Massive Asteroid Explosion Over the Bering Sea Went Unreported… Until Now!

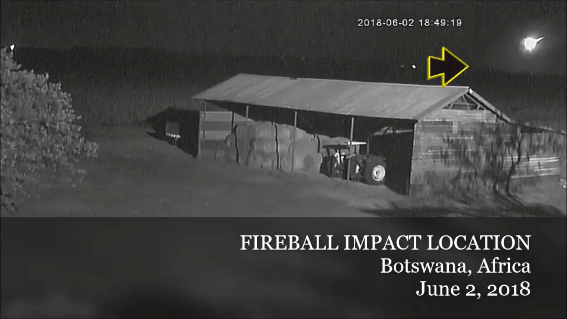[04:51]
Shortly thereafter, a fireball was spotted by security camera footage entering the Earth's atmosphere over Botswana. Fragments of that space rock were found scattered over the area. The event over the Bering Sea on December 18th indicates that larger objects can collide with the Earth without warning,